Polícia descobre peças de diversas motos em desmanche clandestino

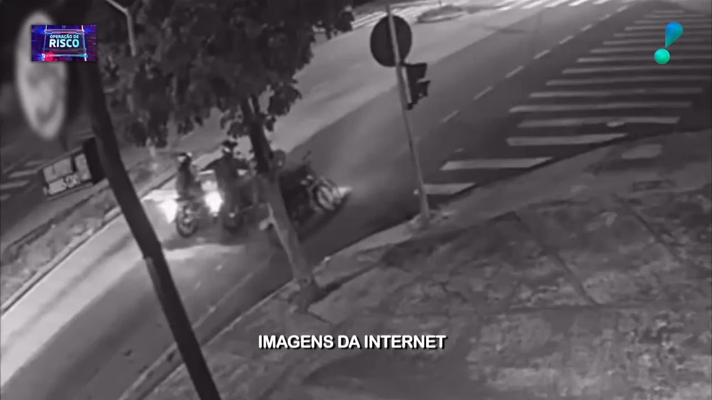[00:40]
Quadrilha de roubo de motos atuam em todo o país e abastecem esse mercado ilegal.
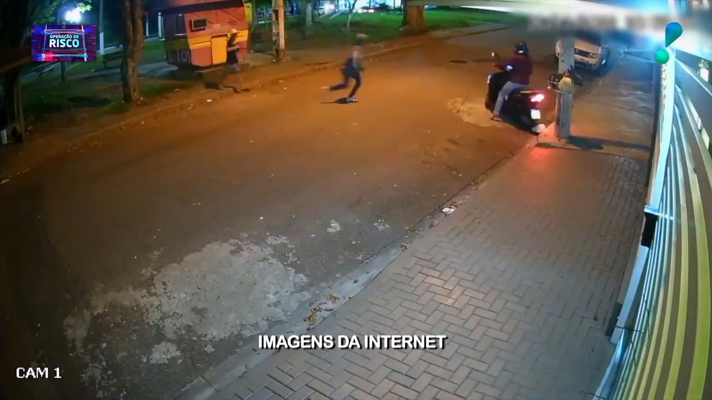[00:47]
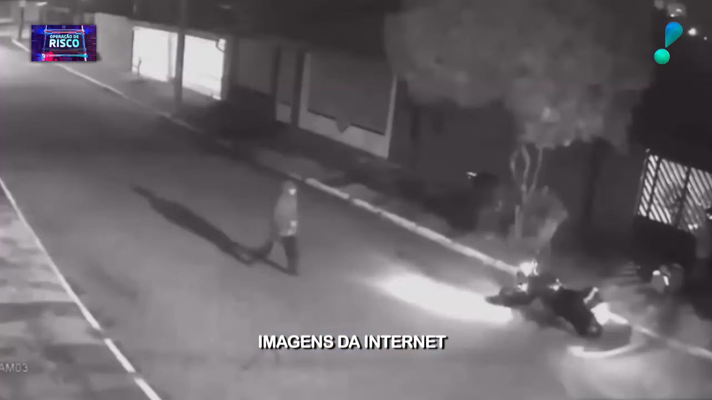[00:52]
A ação dos bandidos é sempre muito rápida e por vezes violenta. Nessas imagens você vê a audácia dos ladrões
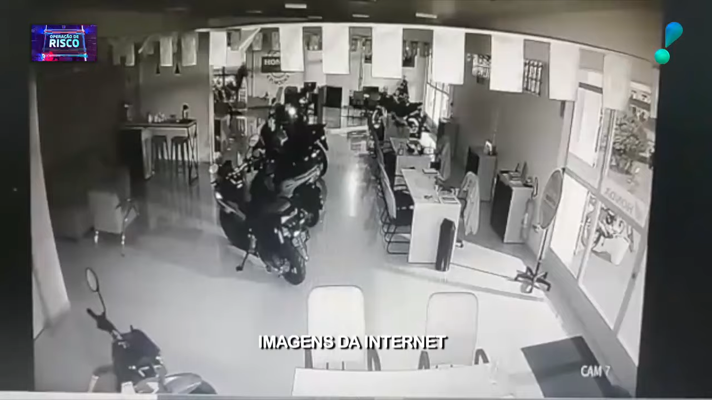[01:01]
que efetuam o roubo em uma concessionária. O bando invade o estabelecimento e leva tudo o que pode.
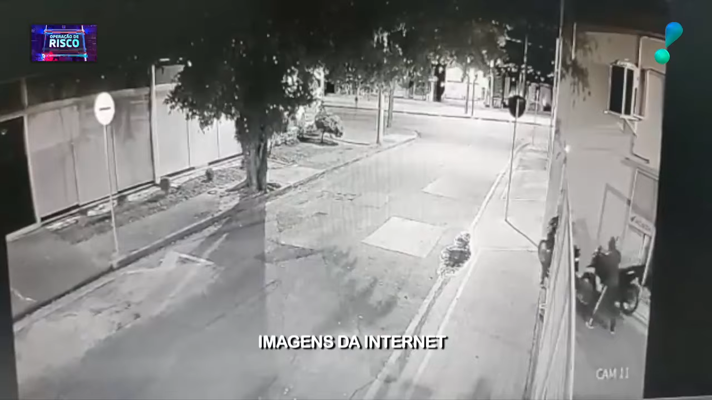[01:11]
Os meliantes fogem empurrando as motos.